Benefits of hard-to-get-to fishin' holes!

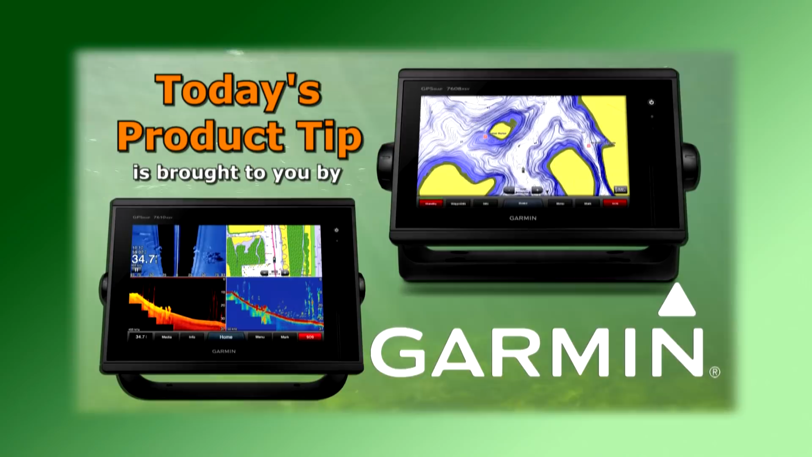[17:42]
combos With advanced sonar technology like CHIRP And exclusive panoptics all-seeing sonar You'll spend less time finding your fish I'll never forget one of the